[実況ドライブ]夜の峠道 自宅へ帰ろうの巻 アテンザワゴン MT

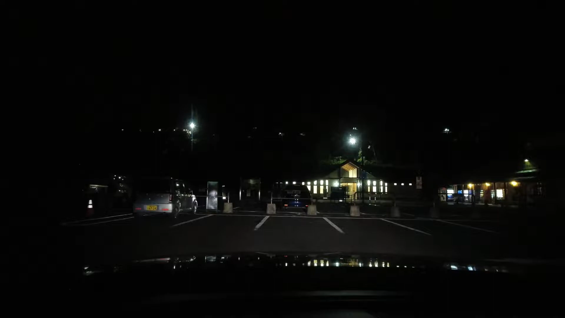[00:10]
今日は10月の23日ですね。
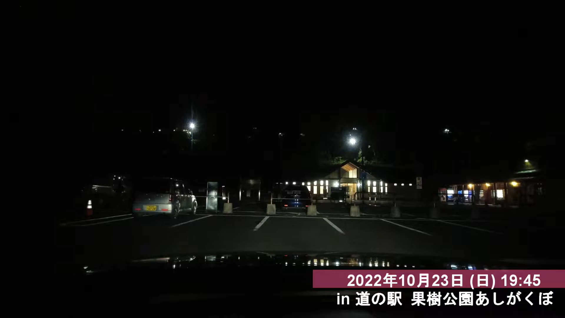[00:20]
日曜日です。だいぶ紅葉の色づいてきましたね。もう暗くてよくわかんないですが、
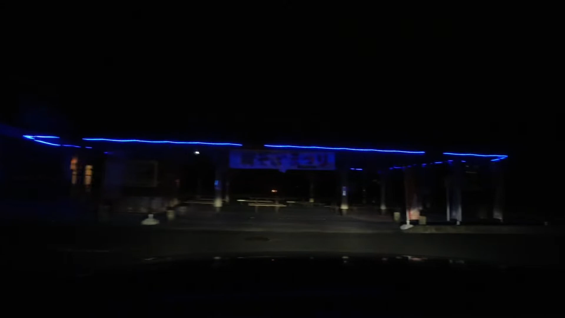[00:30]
帰ろう。 およそ50メートル先、右方向です。
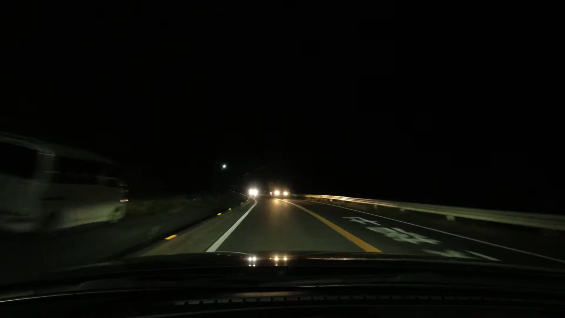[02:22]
まだ結構走り屋の人たちがいますね。
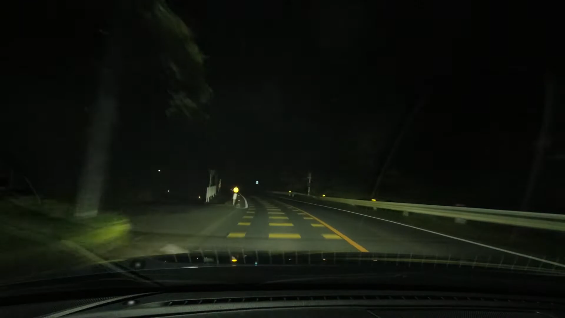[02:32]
まだっていうか、正直この時間からが本番ですかね。まだこの時間だとね、割と秩父とその飯能市をつなぐ、まあなんというか大動脈っていうわけではありませんが、まあ主要道路なので結構交通量あるんですよね。